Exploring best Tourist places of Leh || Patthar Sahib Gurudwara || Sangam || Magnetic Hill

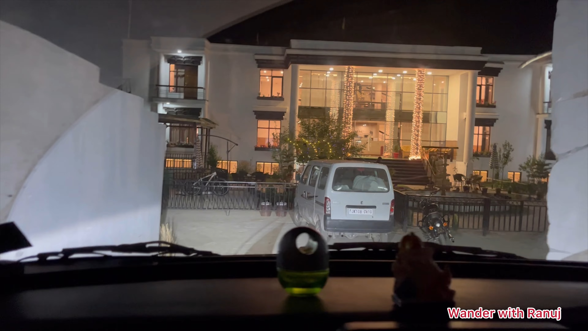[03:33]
चलो होटल आ गया, अब हमें फटाक से हमारे रूम में जाना है, चेंज करना है, फ्रेश होना है और फिर वापस नीचे उतरना है डिनर के लिए।